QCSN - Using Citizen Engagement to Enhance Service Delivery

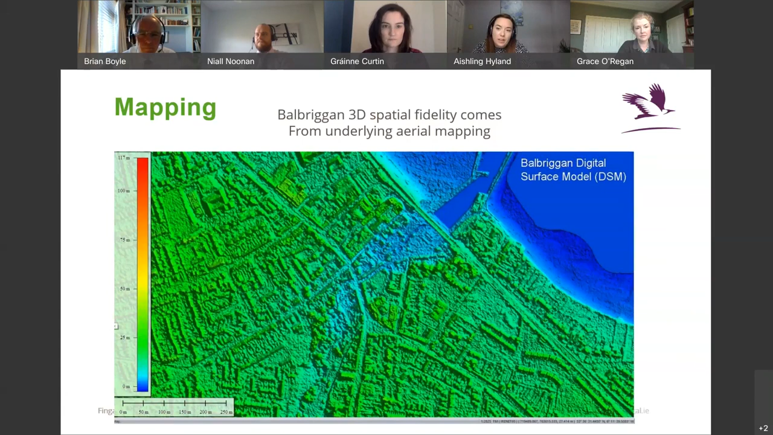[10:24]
And here is now the aerial mapping. So we've used accurate
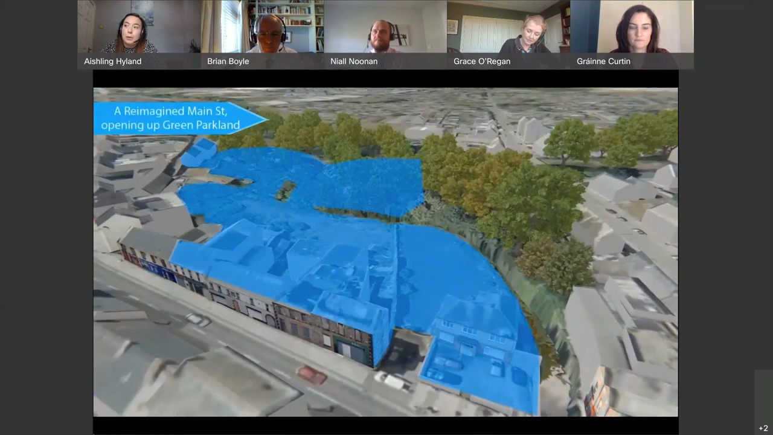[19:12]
we'll be adding to this layer and giving that layer tree textured detail.